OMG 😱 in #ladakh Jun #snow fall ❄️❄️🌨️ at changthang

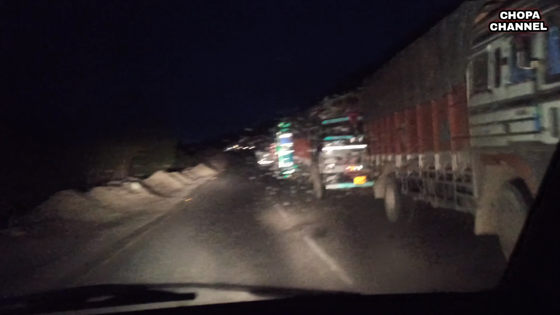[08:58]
देख सकते हो यहाँ पर मनाली जाने वाली का ट्रैफिक करता जाम ही जाम हो गया। अभी हम उमशी पहुँचे हैं, तो अब अभी जा रहे हैं वापस।